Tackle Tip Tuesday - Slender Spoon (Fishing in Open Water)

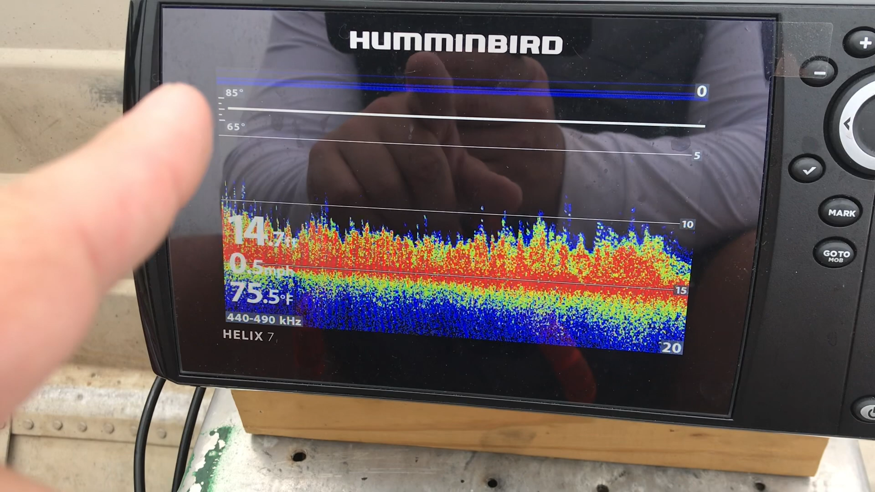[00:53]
water well 14 15 feet of water but I'm looking at tall weed tops here and with gaps like that and I'm so I'm just kind of drifting along right now I just
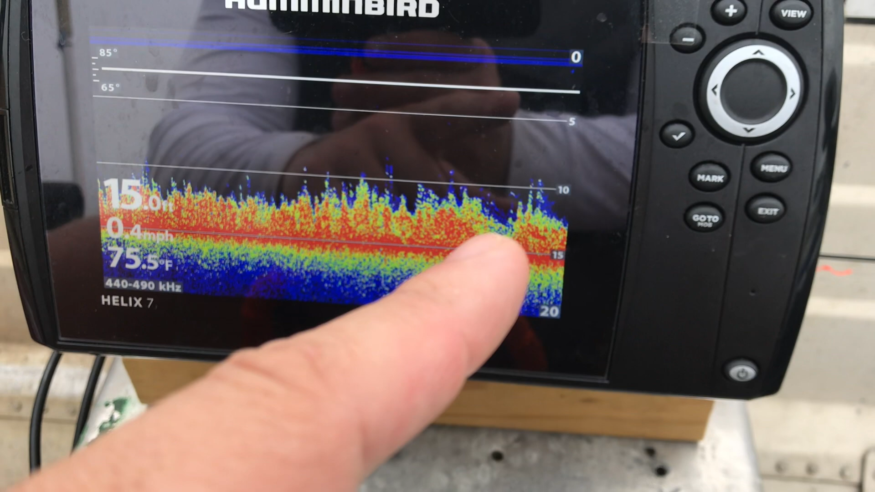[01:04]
On screen: water 75.5°F
shut my motor off so I'm not moving very fast but that's what you're looking for
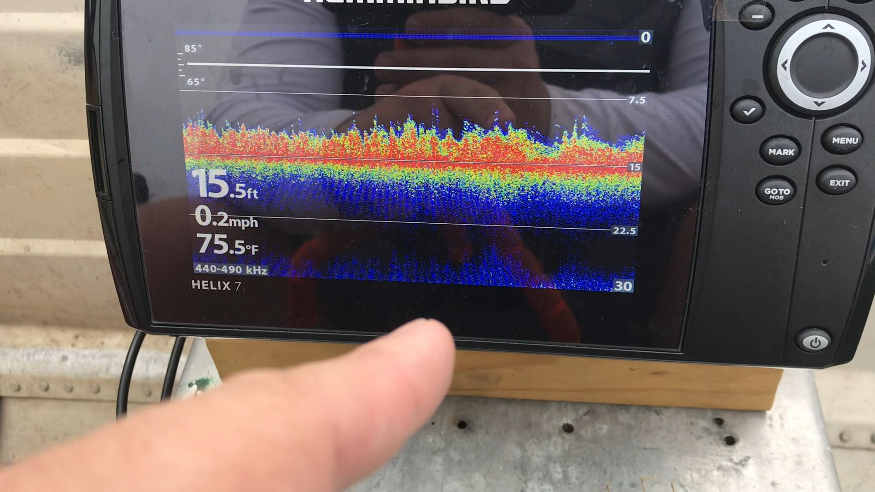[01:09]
On screen: depth 15.5 ft, water 75.5°F, speed 0.2 mph
in your kind of starting point to get on the bow